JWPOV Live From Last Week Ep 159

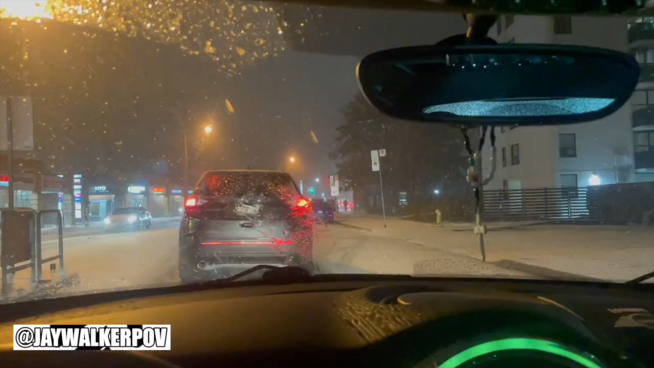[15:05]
with my windshield wipers once again being stubborn and not doing their job, in order to drop off the wife at the hospital for her night shift tonight.